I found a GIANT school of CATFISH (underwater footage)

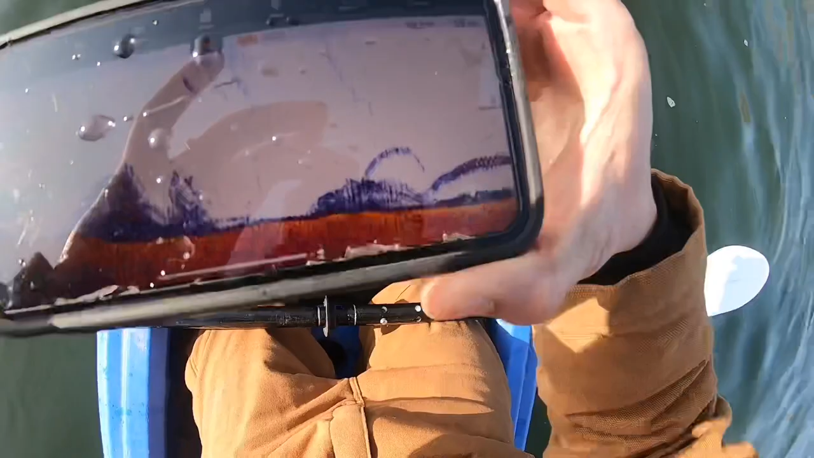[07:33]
The mark in the color of the bottom, that means it's really dense. It's a big fish.